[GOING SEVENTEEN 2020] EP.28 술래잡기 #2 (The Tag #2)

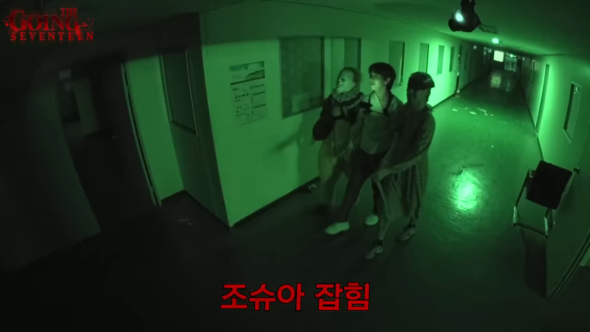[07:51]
한번 봐주면 안 돼요? 수진 씨 너무 빨리 끝나지. 아니 방송 분량이 안 나오잖아요. 한 번만.
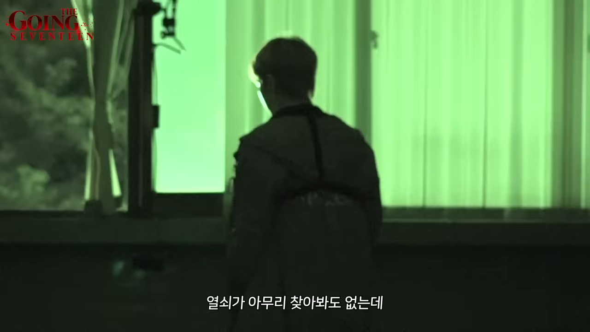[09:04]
열쇠가 아무리 찾아도 없는데. 아니 두 분이서 이렇게 대인기를 또 하나 하면은.
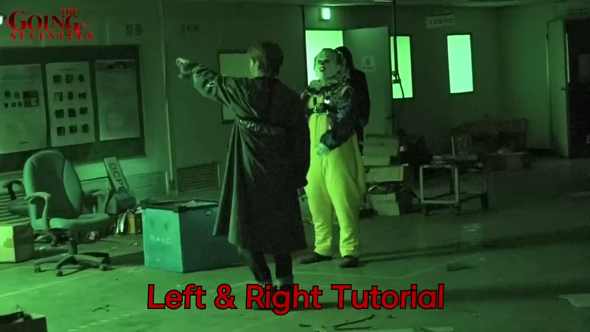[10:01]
두 번 내려오고 오른손으로 한 번, 두 번 올라오면 돼요.
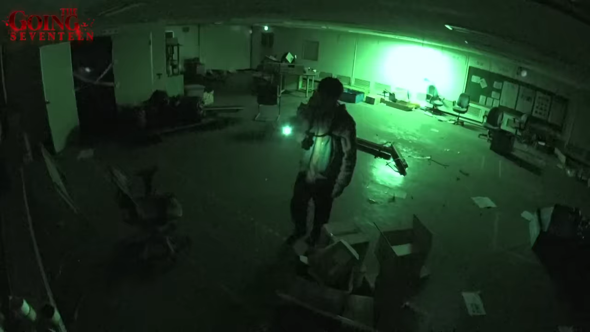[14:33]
아 이렇게 하면 어떻게 더 놀라요?
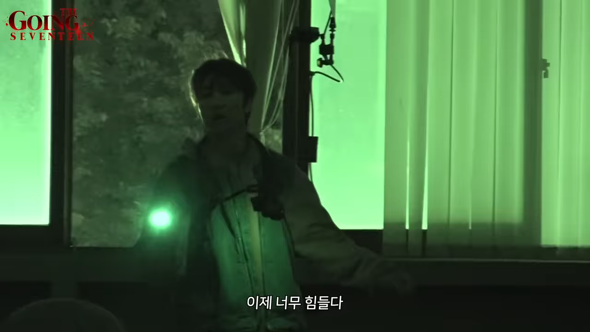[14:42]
아 이제 너무 힘들다. 저 나가면 되잖아요.